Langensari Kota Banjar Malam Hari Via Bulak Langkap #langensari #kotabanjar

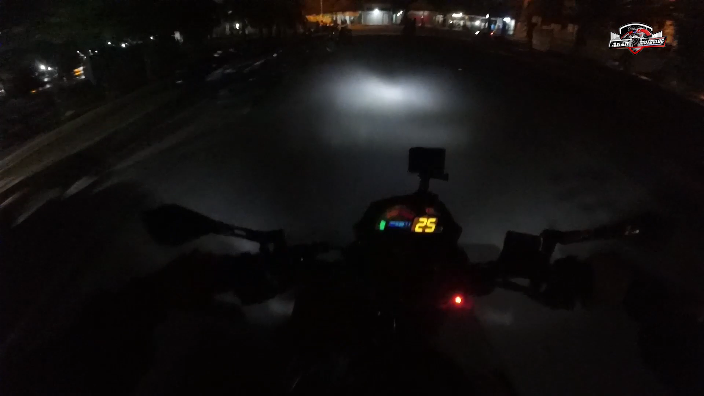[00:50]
oke ini sudah senang hari ya Langansari men
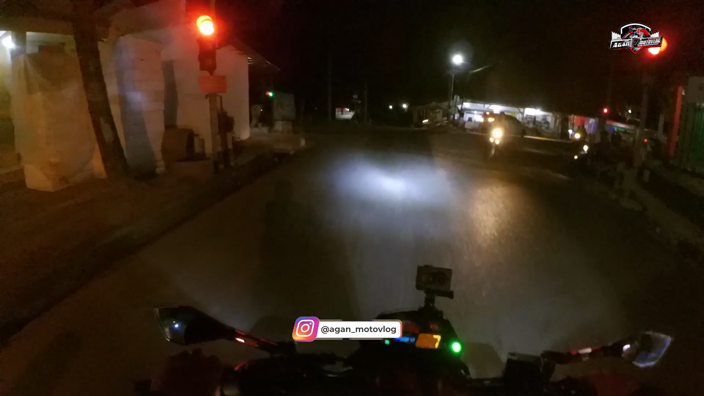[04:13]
aduh aduh alhamdulillah cuacaan juga mendukungnya cerah banget ya alhamdulillah amin ya mendukung banget enak buat nr nih
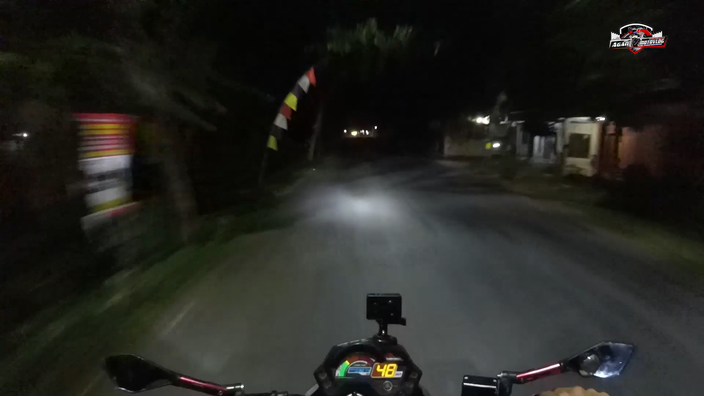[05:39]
jarang fling Bisa, orang ditinggal Oke, ini daerah pulang di malam ini On cam gue Weh, kamera 360 itu Oke, siasana malam hari Rame juga ya, disini ya Rame juga ternyata Disini ada, depan ada Oh Kalian bisa subscribe channelnya Ya,